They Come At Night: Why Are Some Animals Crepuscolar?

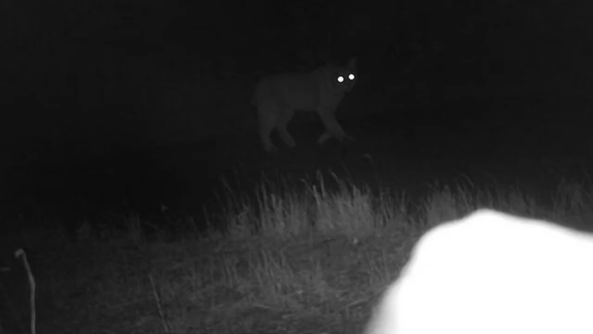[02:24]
a reflective layer behind the retina that improves the sensitivity of vision in low light. In addition to visual adaptations, crepuscular animals often rely on other sensory modalities, such as hearing and olfaction, to supplement their perception of the environment.